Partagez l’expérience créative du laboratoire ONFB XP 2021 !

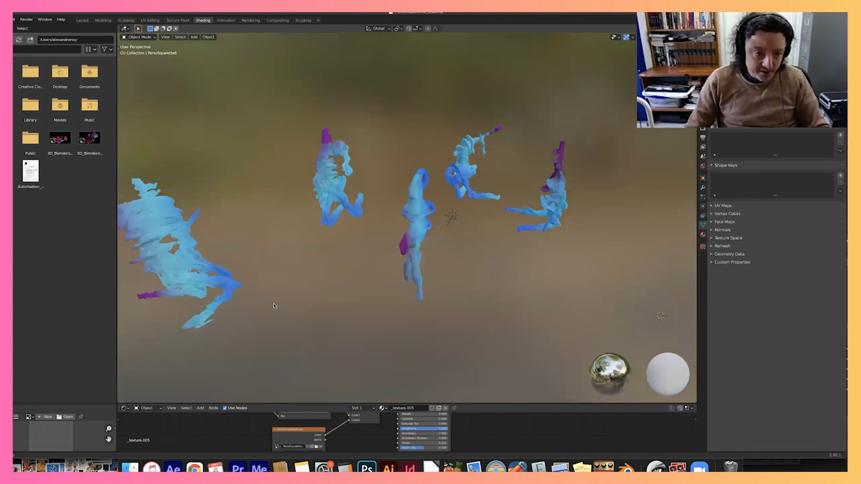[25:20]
One of the thing I didn't know was happening is the character were moving a bit when I was scanning them when I was scanning them.
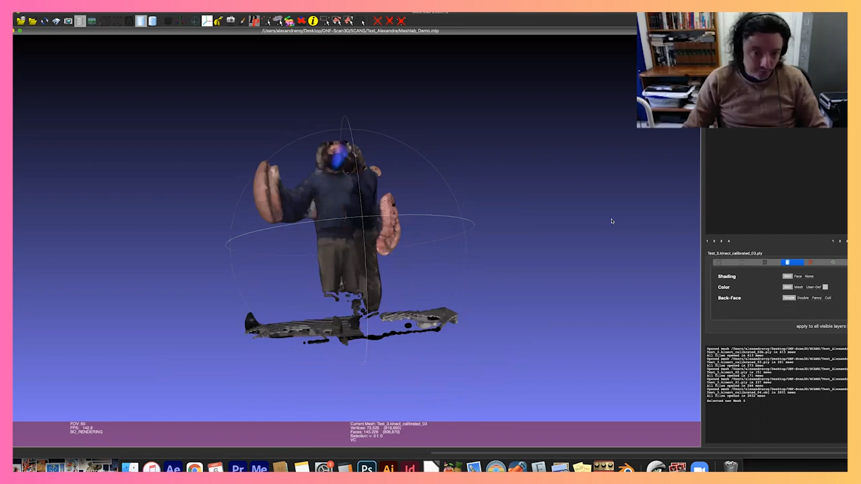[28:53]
And sometimes they do really freaky things that also, that's the other path that, that, that emerges, the creating sculptures. I think these would, would be really amazing.
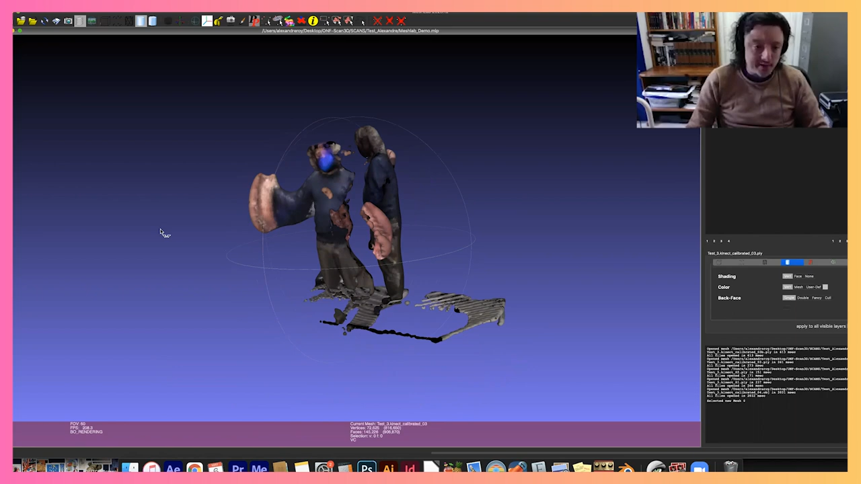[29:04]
Reprinted in 3D, and maybe with another texture printed on the, the sculpture,
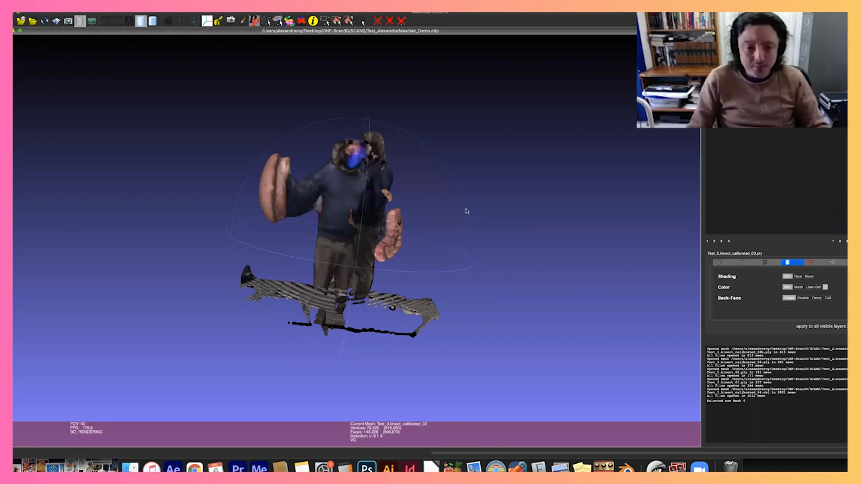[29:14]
interesting avenue. And then you get like really, really trippy stuff.
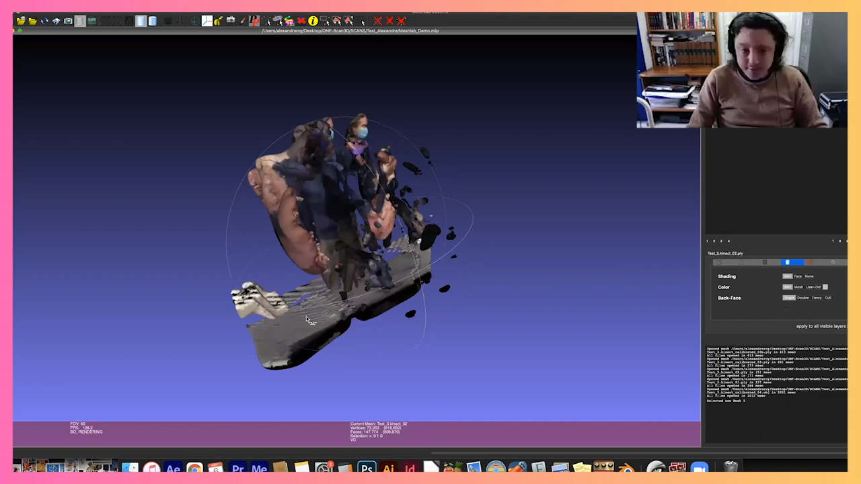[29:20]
This was by taking a really longer exposure.
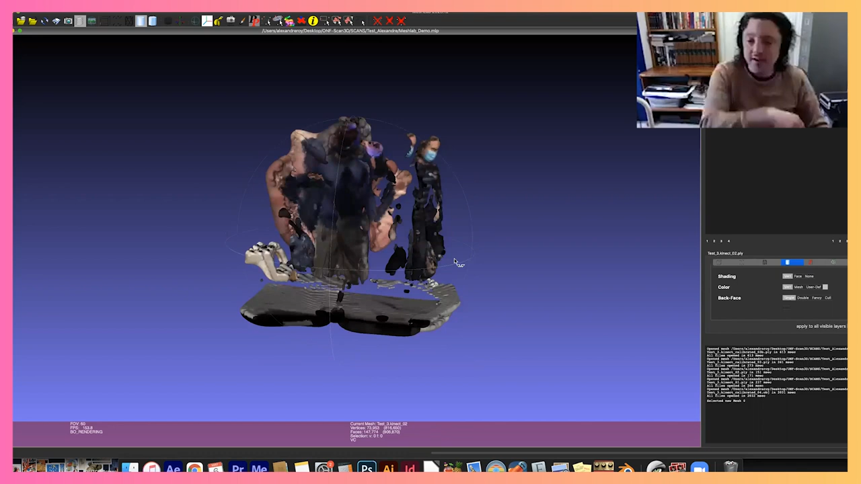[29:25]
So you, you kind of see the motions that if we come back to the start, that, that, that I was looking for,